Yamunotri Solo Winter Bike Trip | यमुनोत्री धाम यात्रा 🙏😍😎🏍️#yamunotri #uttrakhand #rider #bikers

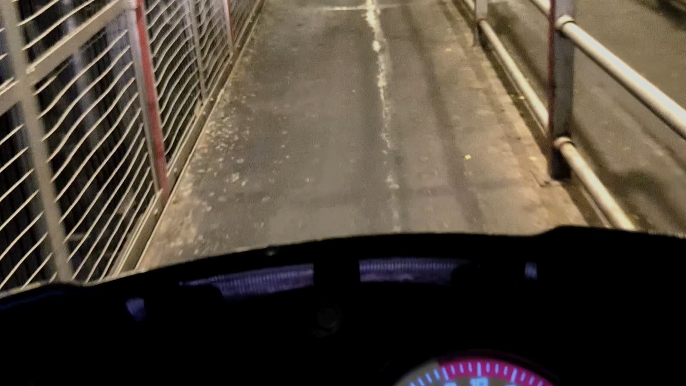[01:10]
टैंक फूल करा लिया है और यह न्यू ब्रिज है प्रिशी केस का काफी लाइट अगर अच्छे
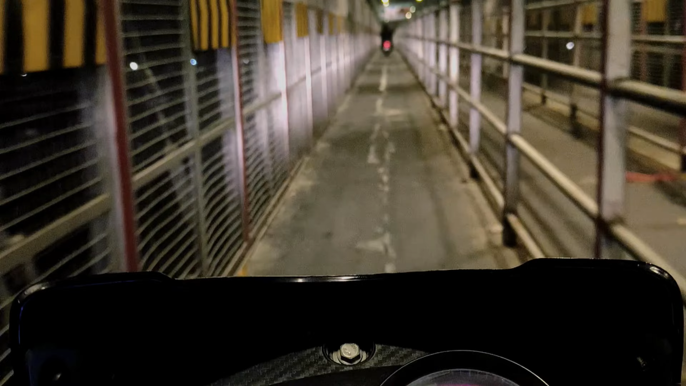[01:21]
से लगी हुई है और इसमें टू विलर भी जा सकता है पैदल्स भी लोग जाते हैं अगरा देखने हुए अच्छा लग रहा है और सामने हमारे बजरंग वली की